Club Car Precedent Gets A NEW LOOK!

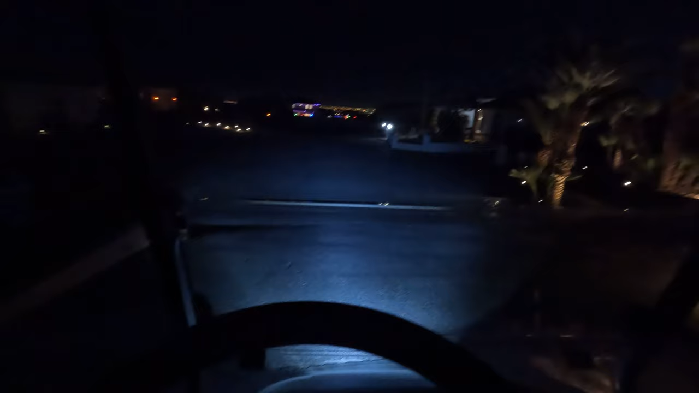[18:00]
and then we're going to go and turn on the light bar